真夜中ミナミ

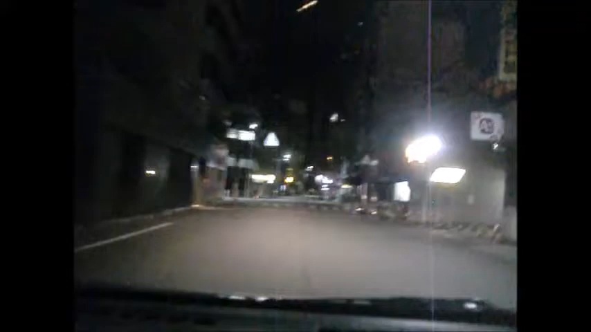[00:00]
明治と違って起きたぞ まぁいいやまた入ると言う 440円ねやっすさっきのだからETCねあーこうなっちゃうね自転車 そうか1区間間違えたんだな
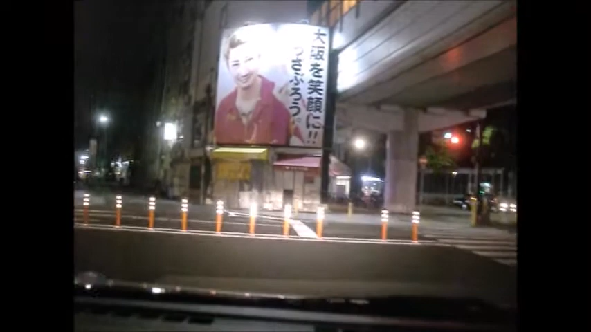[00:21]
いやーやろやろやろ あた13分?やばい
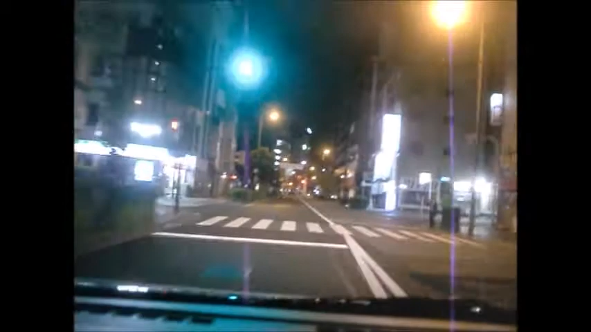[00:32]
やばいよナビ目的地って
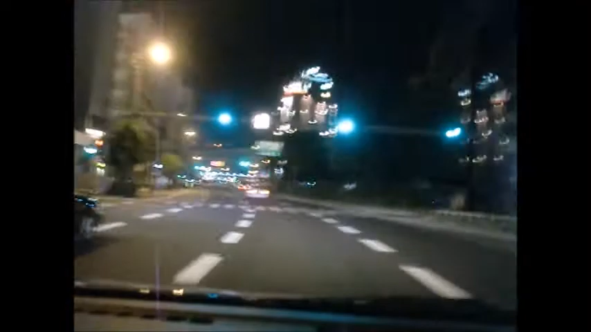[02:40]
すごいタクシーがすごい走ってるよティーッティーッティーッポティーッティーッセンター
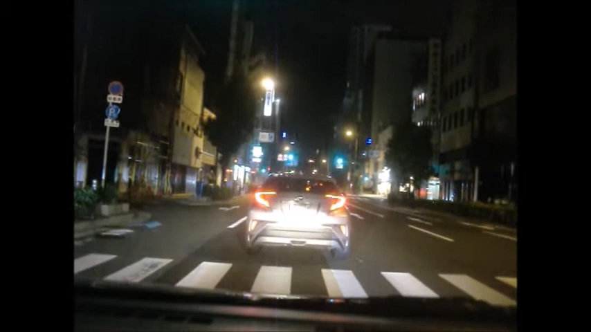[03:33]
大丈夫な気がするタクシーギリギリ入っちゃあぶねーよなおよそ300m先無席専用および車席専用レーンがありますご注意ください
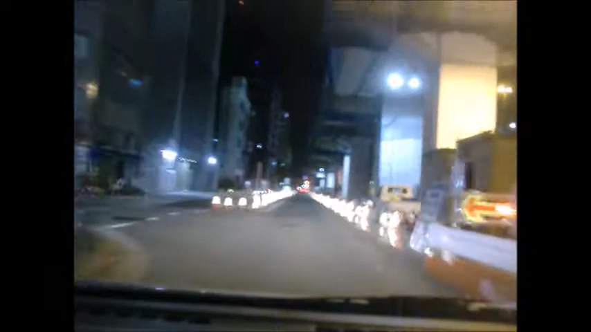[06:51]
自転車怖いよな赤信号星で